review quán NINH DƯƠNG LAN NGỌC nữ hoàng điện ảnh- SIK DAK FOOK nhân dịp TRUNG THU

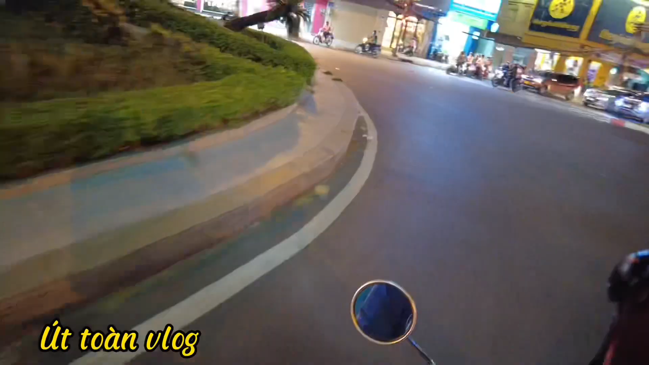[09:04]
ừ mình đang đi qua cái bụng binh của của cái gì đây quẹo dưới đường Châu Văn Liêm